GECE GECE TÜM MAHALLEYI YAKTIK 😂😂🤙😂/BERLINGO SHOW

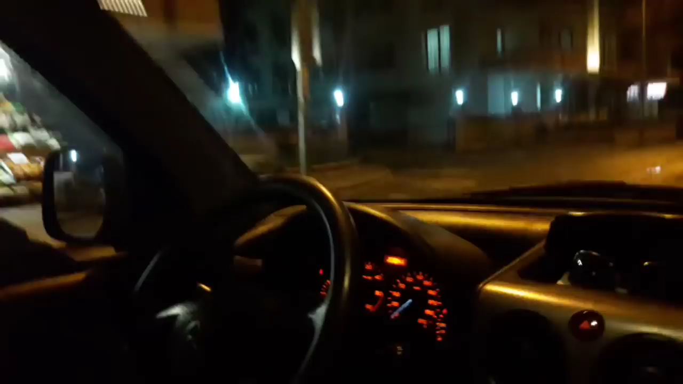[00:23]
Saat 7.40 işte gece gece aldık arabayı ama baka burada hangi araba
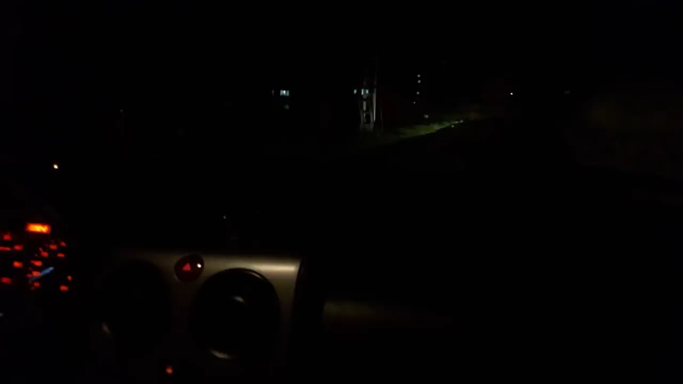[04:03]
Yol çok karanlık ya Böyle yapsak mı Hiç biraz daha yol Yok yok Böyle daha öyle mi? Oğlum oradan Nereden döneceğiz abi Kanka sen git sen git Şeyin oradan inecek de Rampanın oraya çıkacağız de